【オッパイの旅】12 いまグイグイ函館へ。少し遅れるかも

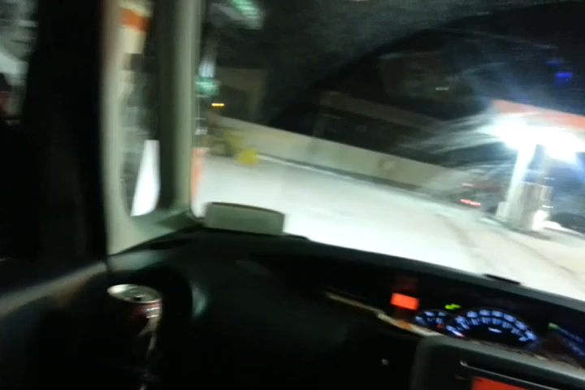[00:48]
そうですね、パラパラ パラパラ来てますね。これは世間でいうホワイトクリスマスですけど。